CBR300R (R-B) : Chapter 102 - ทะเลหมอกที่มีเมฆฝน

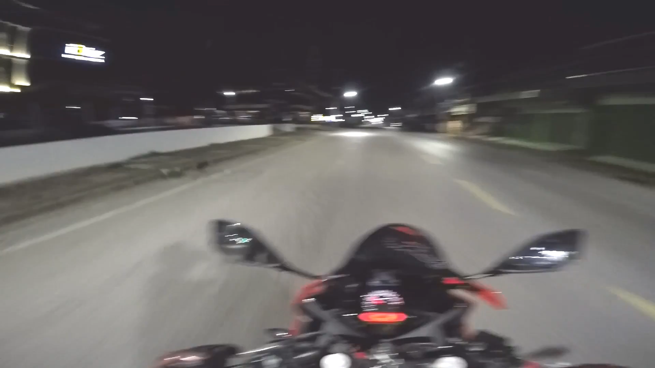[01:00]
ถนนลงๆ ไม่มีรถเลยนะเดี๋ยวผมไปตามน้องเหมือน Z300มันจะตื่นเลยยังวะ มันต้องตื่นแล้วนี่ถ้าไม่ตื่นนี้กุตามถึงในห้องแน่นอน
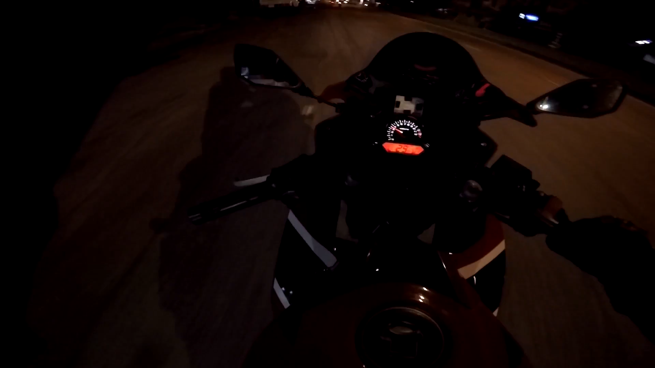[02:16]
ออกเดินทาง ทะเลหมอก เขาศูนย์ระหว่างทางน่าจะไม่ถ่ายนะ เพราะว่ามันมืดมันไม่มีอะไรให้ดูนะครับยกเว้นว่าจะเจออะไรสำคัญจริงจริง
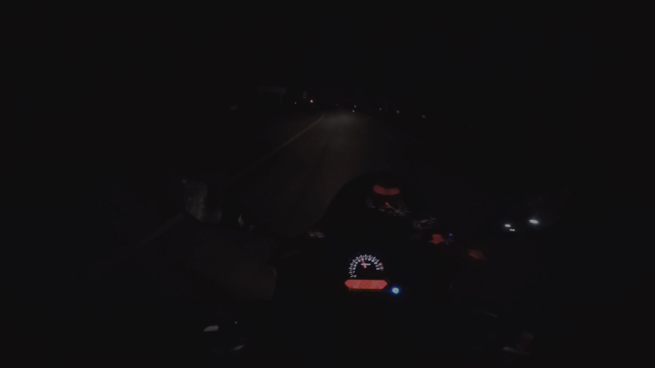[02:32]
ตอนนี้นะครับเราอยู่บนเขาทงนะ ซึ่งมันก็จะสูงสูงหน่อย แล้วที่เห็นนี่คือไอเฮี่ยมอกอ่ะ
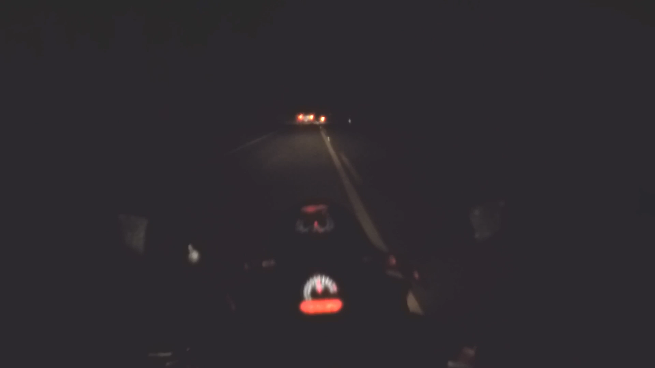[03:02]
ภาษณะวิสัยไม่ค่อยดีเท่าไหร่ แต่ก็ไปได้ลุยกันต่อ
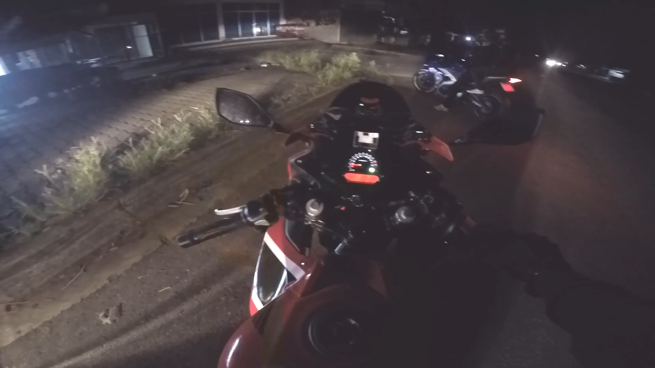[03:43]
ใช้เวลาเดินทางมาประมาณกับครึ่งชั่วโมงครับ ระยะทางประมาณ 40 กว่างอีโลน้ำไปเลย เดี๋ยวไปกันต่อเลยล่ะกันเอาล่ะทุกคนพร้อมกระเรียง ตอนนี้เราอยู่ในจุดที่เป็นทางเข้าแล้วนะ
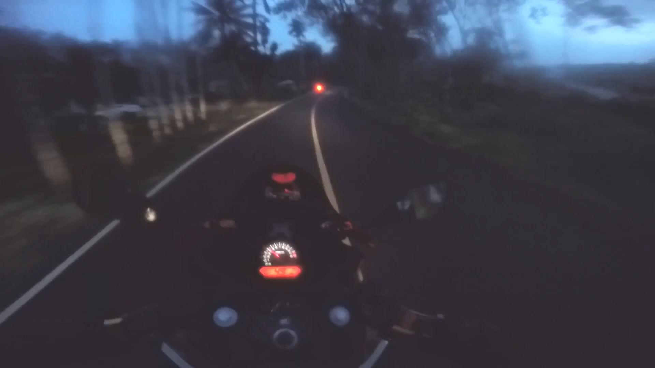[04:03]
ผมก็ไม่รู้ว่าตอนนี้กล้องเนี่ยมันมีไอ้ก่อนอยู่ที่ฝาเลนหรือเปล่าถ้ามีก็ขออภัยด้วยครับ มองไม่เห็นจริงๆ ต
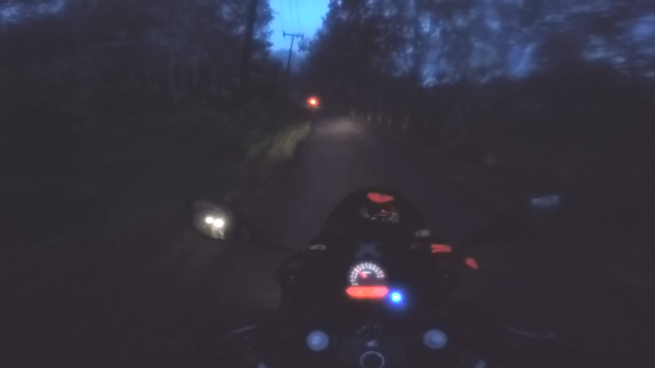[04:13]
อนนี้ต้องโฟกัสเรื่องการขึ้นเขาเป็นหลักแล้วล่ะ